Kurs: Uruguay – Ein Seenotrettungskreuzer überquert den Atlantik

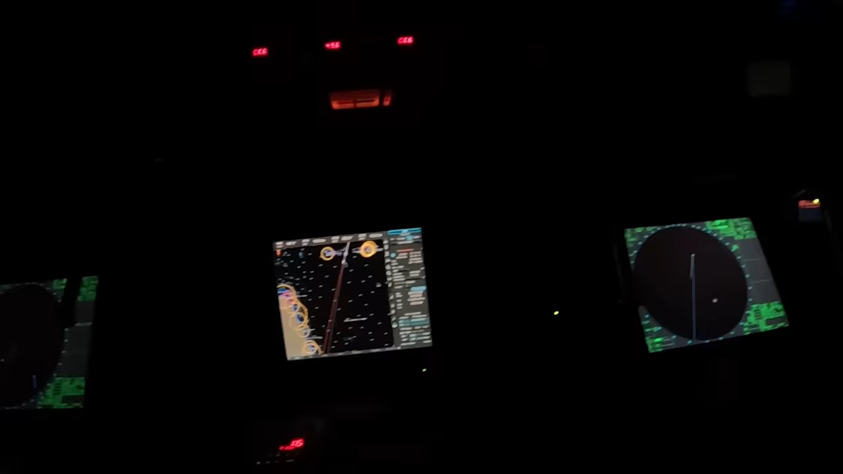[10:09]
Wenn du sechs Stunden da oben sitzt und eine ganze Nacht vorm schwarzen Bildschirm sitzt und es kommt kein gelber Fleck,